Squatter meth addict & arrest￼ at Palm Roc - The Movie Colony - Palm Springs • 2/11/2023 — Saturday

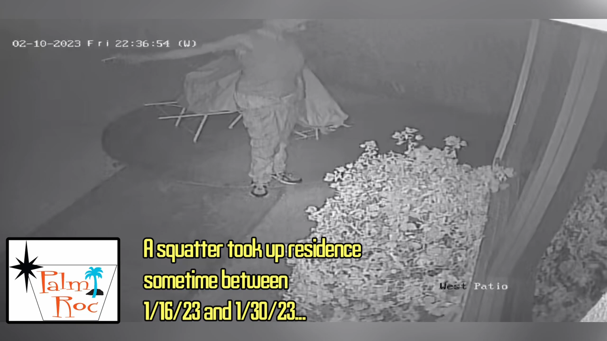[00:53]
and he returned more than once. He was gaining entrance either by reaching over and unlocking the trash yard
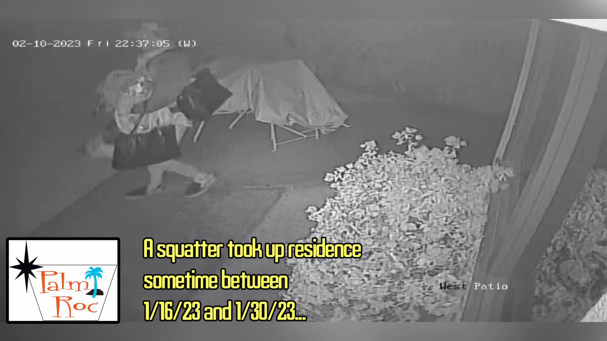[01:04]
gate or by climbing over the fence near the neighbor's back gate, climbing along the top of a wall holding on to ficus trees,
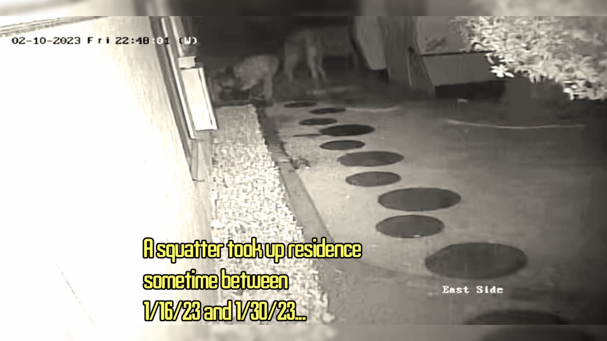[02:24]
She was still showering, and you can see the flashlights on her in one of the video clips. And they had been planning to spend the night again, left a bag full of things on the patio terrace, including a photocopy of his identification card, which is shown at the end of this video, and it's also seen in an inset at the beginning of the video. I've now spoken at length to our neighbor to the south, and we are all on the lookout, and we will be installing more cameras.